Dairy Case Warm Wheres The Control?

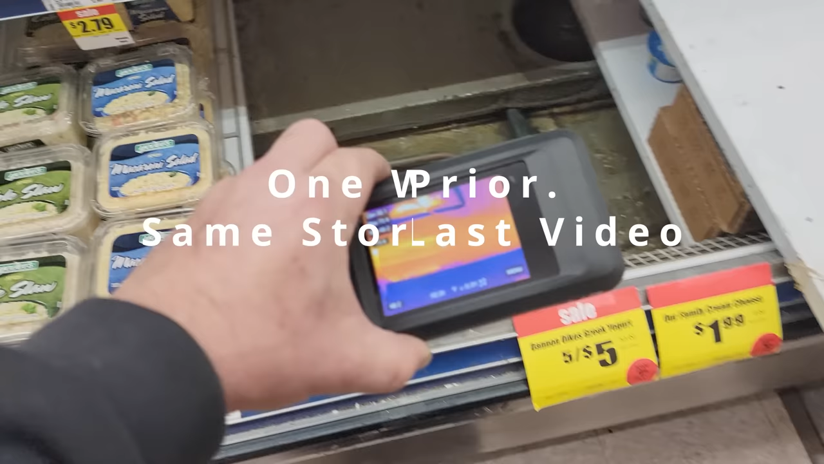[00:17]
Come in, I found one of the solenoids, and you can see coming in there, warm liquid.
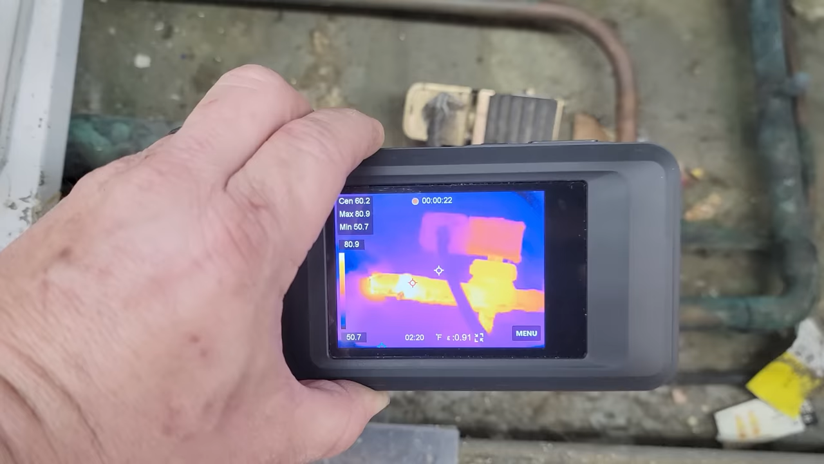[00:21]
On screen: spot 60.2°F, max 80.9°F, scale top 80.9°F, scale bottom 50.7°F
It's the solenoid, and it doesn't continue forward. That solenoid is not on.
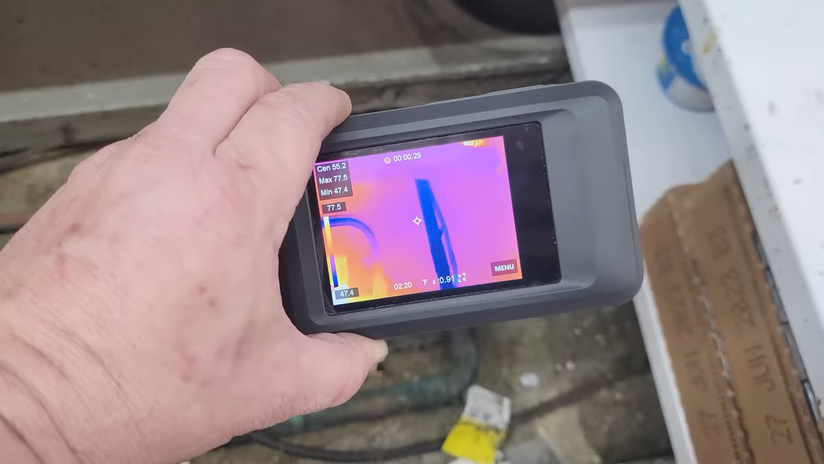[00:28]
And you can see that it's not happening. And this whole length of cases all pretty much are warm. One, two, three. Total of four cases.
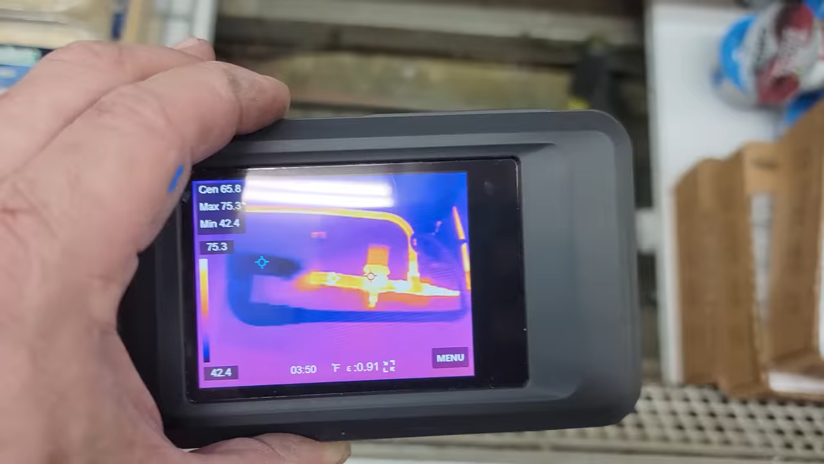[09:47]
Okay so we are feeding through there but unfortunately our solenoid still does not have any power.
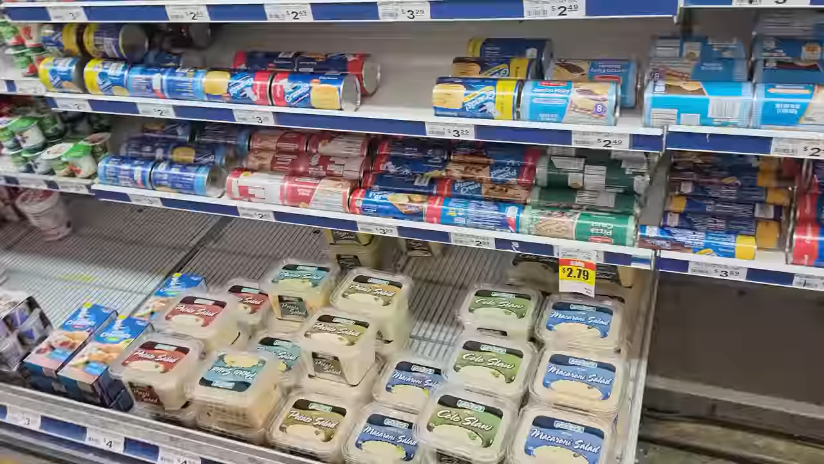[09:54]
We have at least dropped some of our case temperature some. We've got some places that are definitely cooler than others.
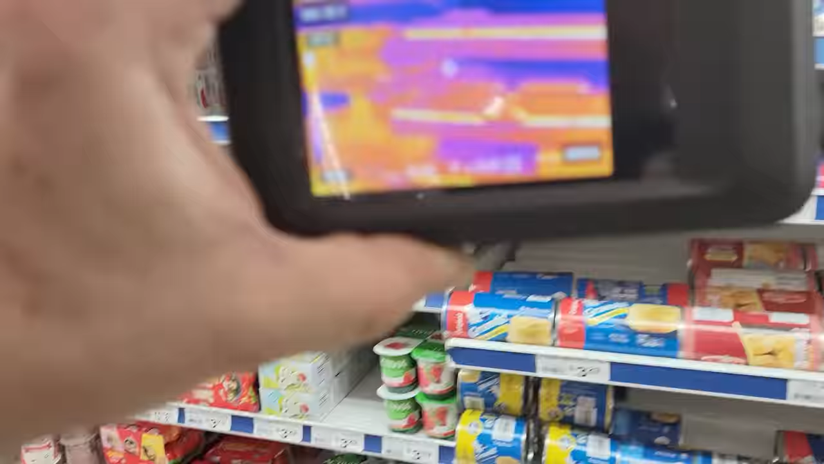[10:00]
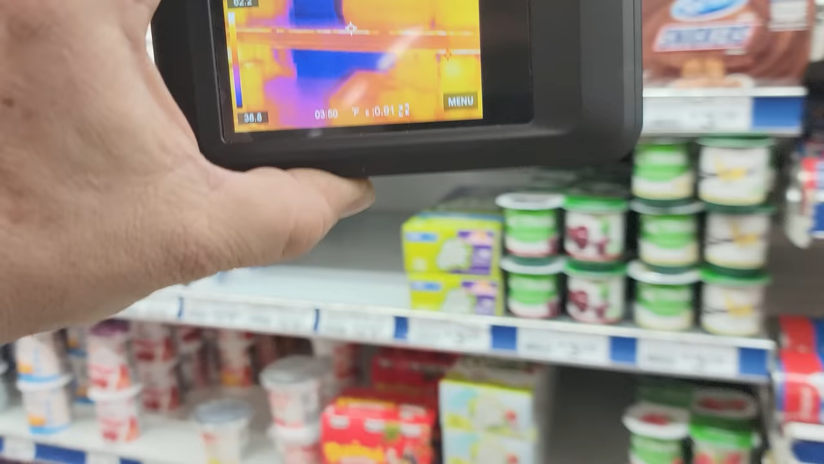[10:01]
So back here I mean this product is all nice and freaking warm now.
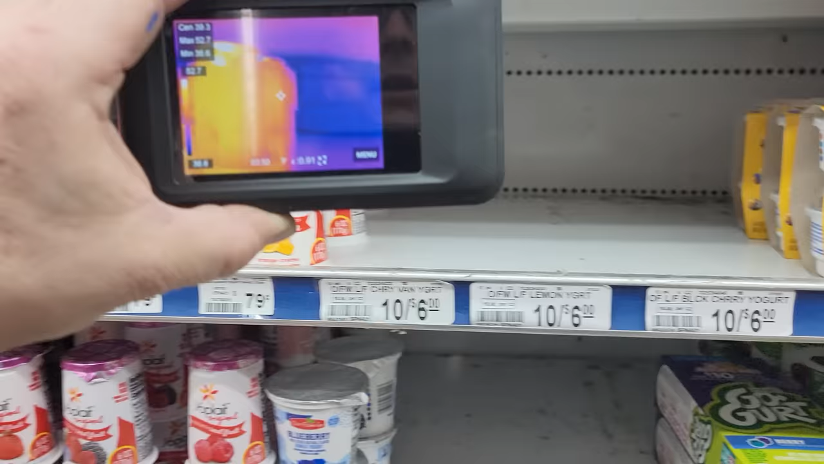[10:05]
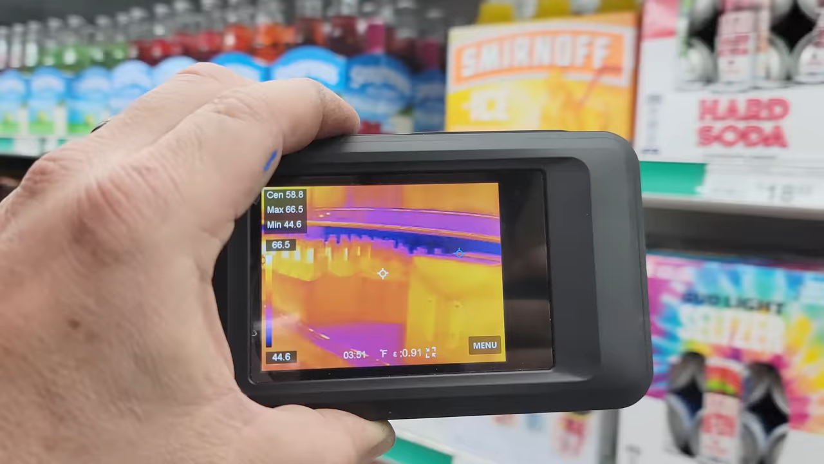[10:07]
On screen: spot 58.8°F, max 66.5°F, min 44.6°F
It's getting there but still I mean it's definitely colder you can tell we're getting cold
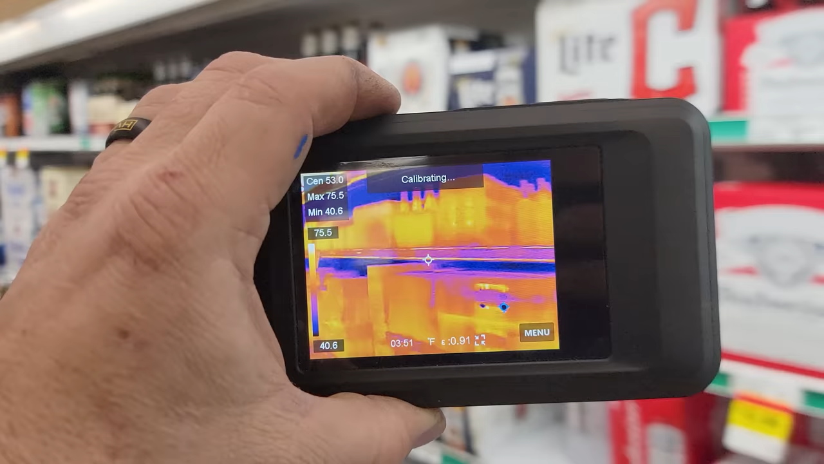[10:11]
On screen: spot 53.0°F, max 75.5°F, min 40.6°F, scale top 75.5°F, scale bottom 40.6°F
all the way back to here so we're definitely getting cold now.
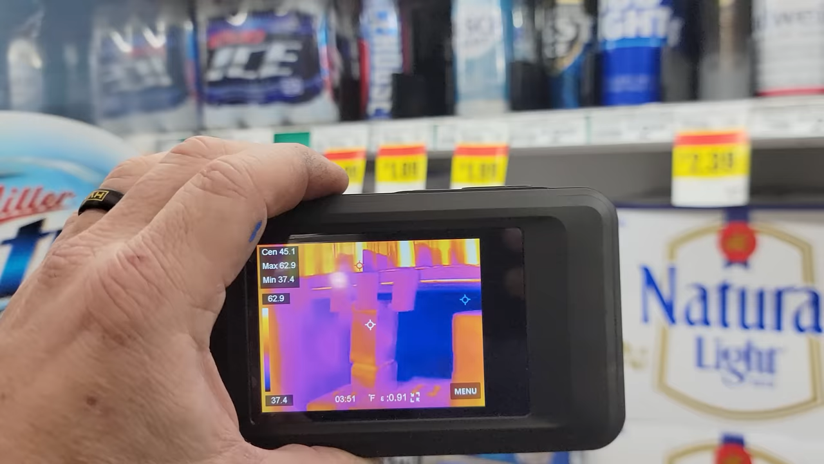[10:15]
I'll tell you what this thing is freaking amazing.
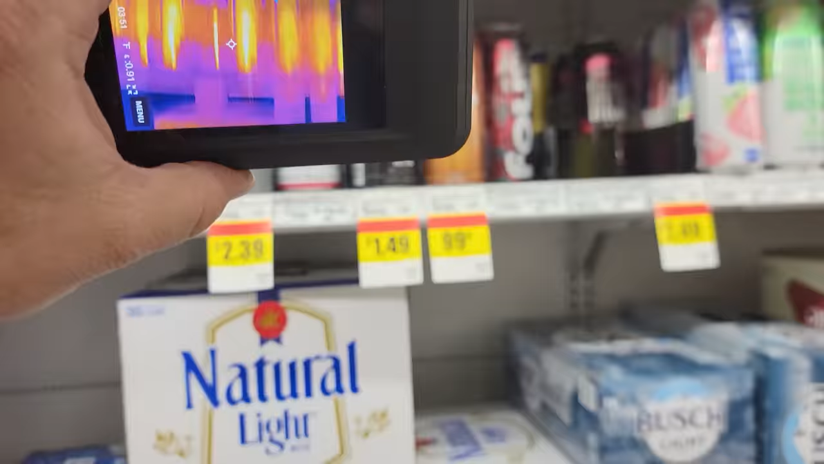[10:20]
Compared to what I had before day and night difference. You can see such a definition that man you can just tell that one's colder than the other plain as day you can kind of tell if the fans are not doing as good as they should.